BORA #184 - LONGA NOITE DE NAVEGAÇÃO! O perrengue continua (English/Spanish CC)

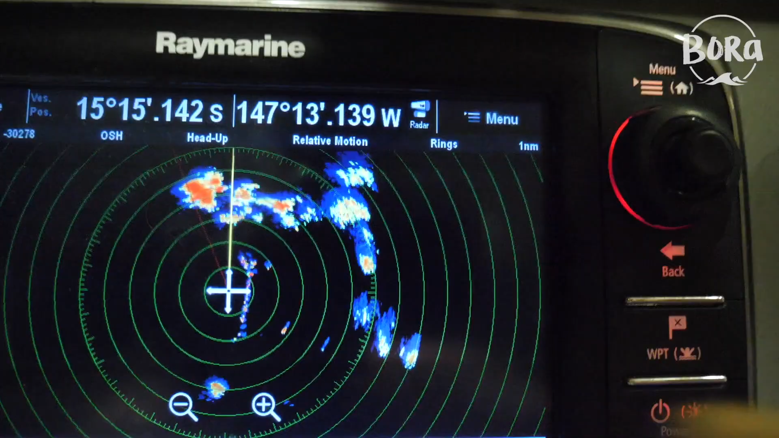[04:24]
Esse pequenininho aqui, ó, é a ilha de Rangiroa.
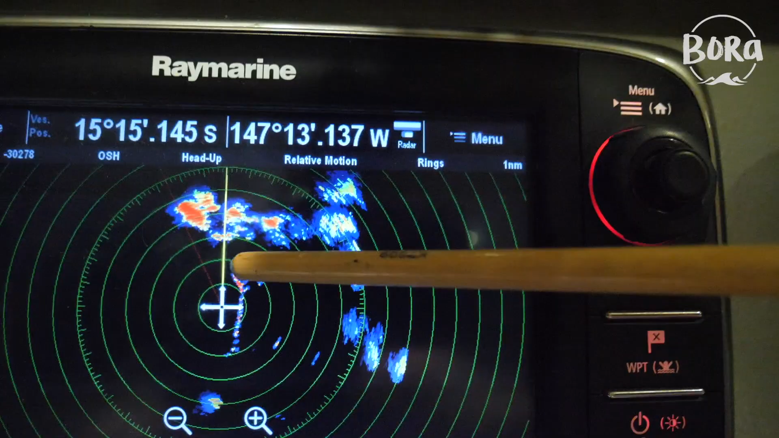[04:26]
Tudo colorido que vocês estão vendo aqui, tudo é tempestade.
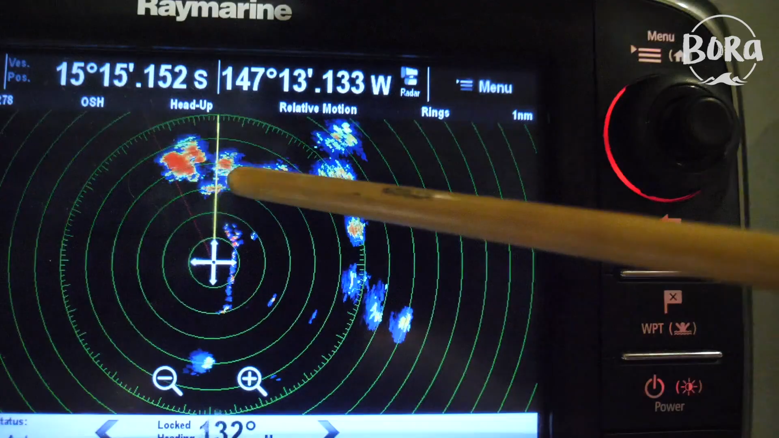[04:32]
E como o vento tá vindo de frente, eu tô indo em direção a esses bonitões aqui, ó.
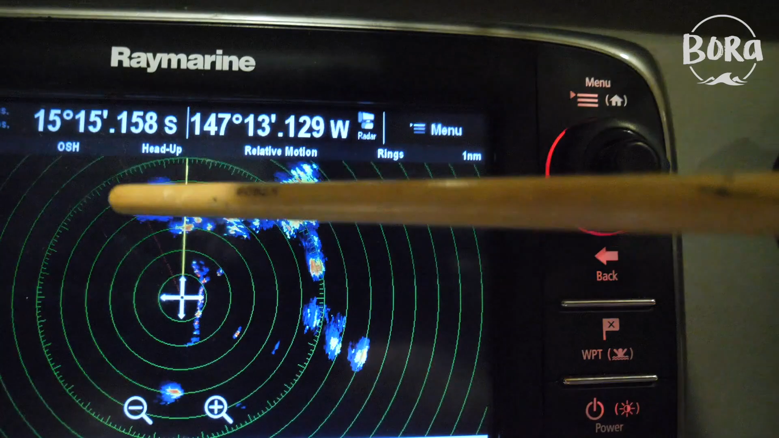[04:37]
Eu vou esperar um pouquinho, mas eu não vou passar dentro deles, não.